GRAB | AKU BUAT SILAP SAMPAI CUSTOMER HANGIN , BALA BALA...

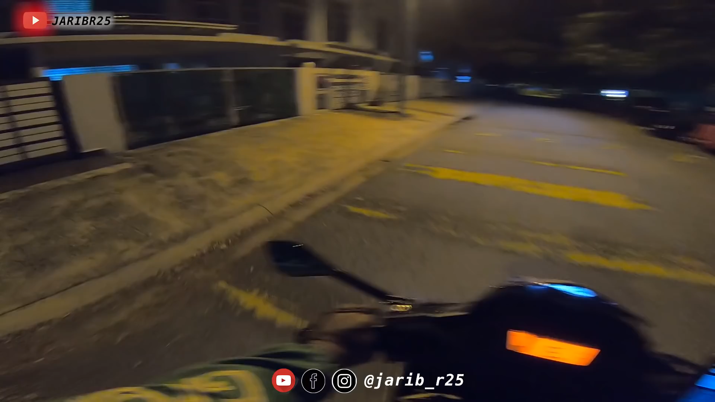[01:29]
thank you Uh, besar ni nombor dia Wow, senang nampak 12, 12E Ni 11 ke?